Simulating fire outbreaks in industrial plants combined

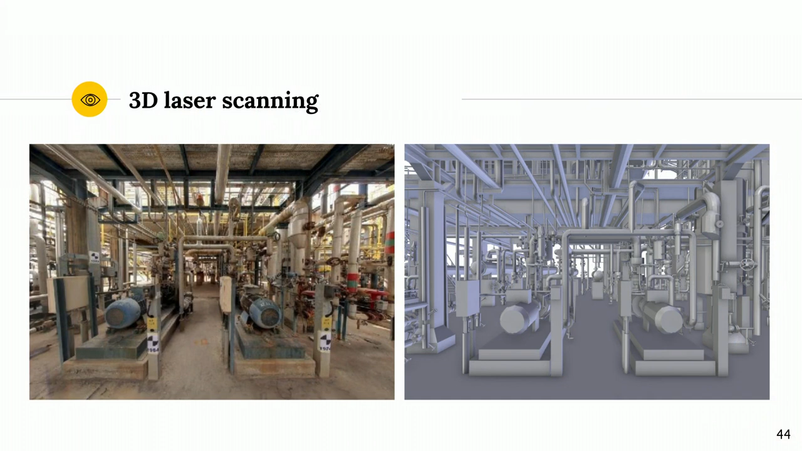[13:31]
On the left, there is a picture of a real portion of the refinery. And on the left, the same imported in Blender.